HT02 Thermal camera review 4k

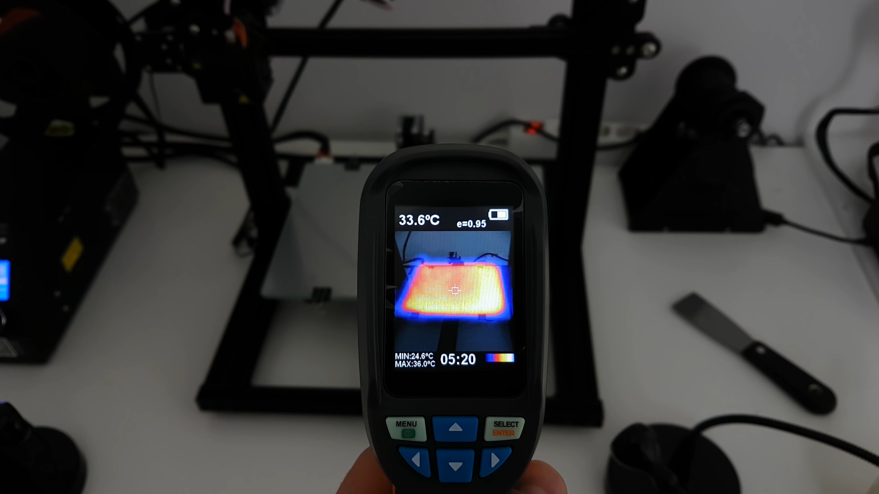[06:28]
On screen: spot 33.6°C, max 36.0°C, min 24.6°C
This is the heated bed of the CR10 mini. And the thermal picture from 0 to 100% infrared.
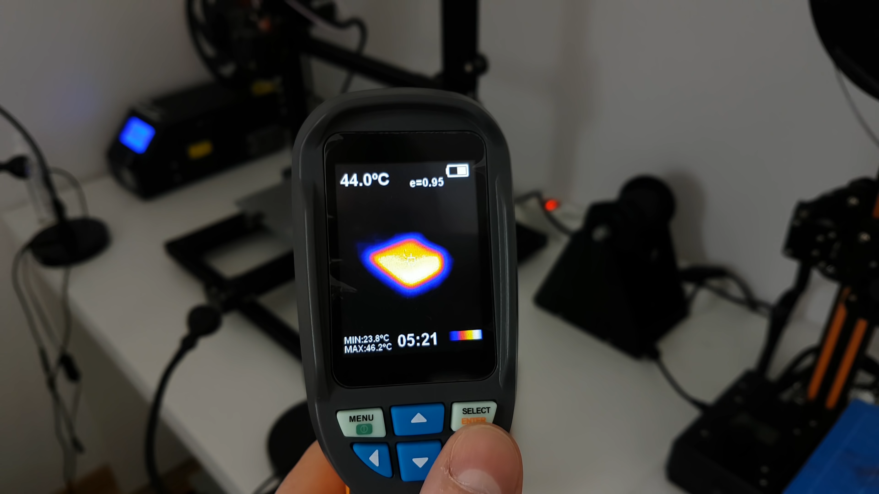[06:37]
On screen: spot 44.0°C, max 46.2°C, min 23.8°C
Very cool to see how the heat is spread.
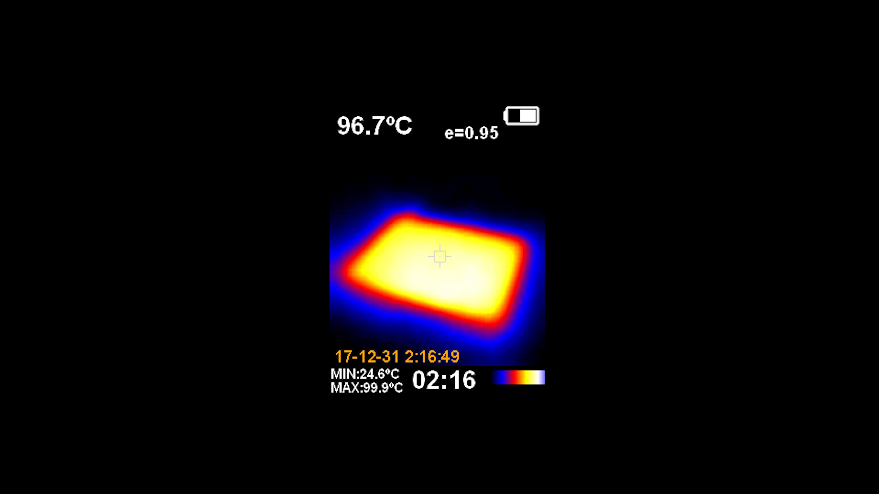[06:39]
On screen: spot 96.7°C, max 99.9°C, min 24.6°C
And here are the photos that I took. Moving next, this is my Xiaomi laser projector. And here we can see how the heat is transferred to the exhaust grill on the left side. Very cool to see heat signature. Here is the photo.
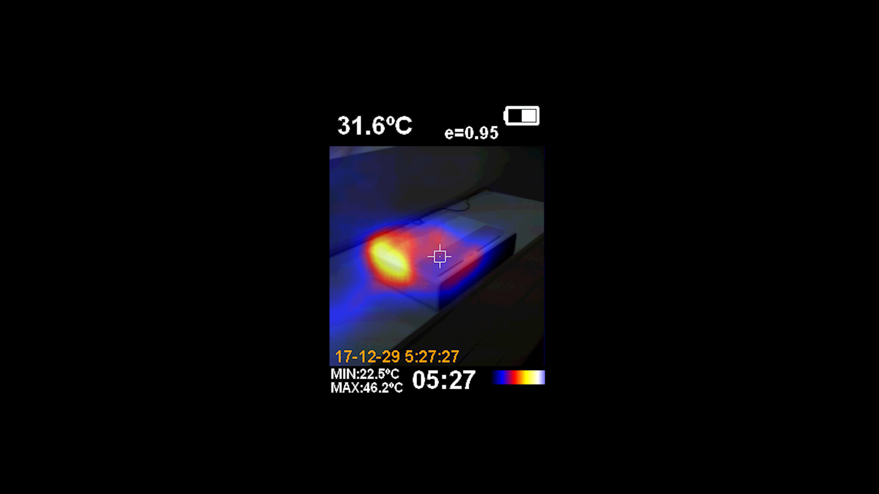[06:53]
On screen: spot 31.6°C, max 46.2°C, min 22.5°C
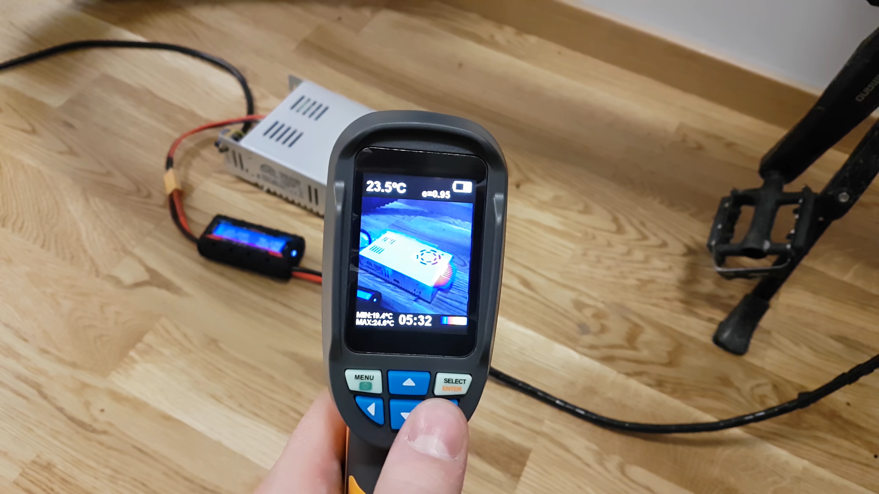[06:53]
On screen: spot 23.5°C
Moving next, this is my 10 amp e-bike charger or the power supply if you prefer. On the top side of the case there is the two MOSFETs where I place the small heatsink to help heat to escape. And it's very cool to see how the heat is spread to the charging process.
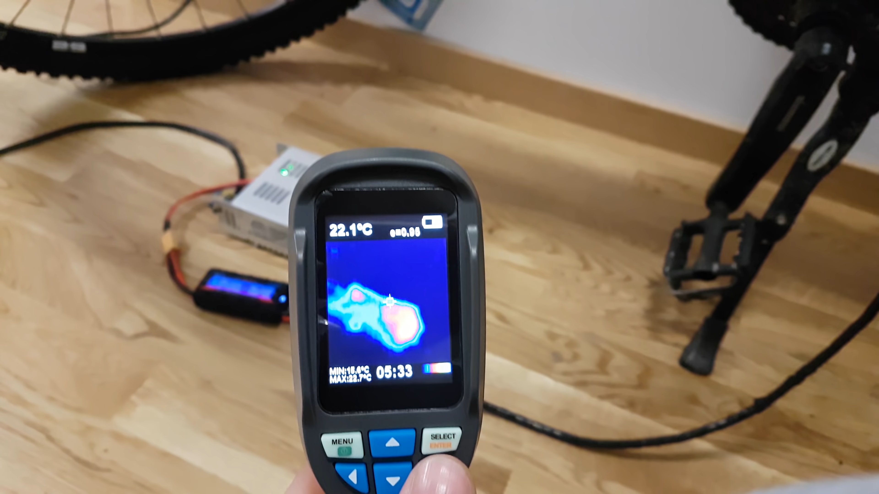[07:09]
On screen: spot 22.1°C
Of course this is only the start and the power supply will go much warmer than this. And the picture sample. And if you don't know what to measure with your new thermal camera, you can always find your cat using your new Predator Thermal Vision who sleeps in your bed without the permission. Gotcha! And here is a few samples that I took when I was playing with this thermal camera.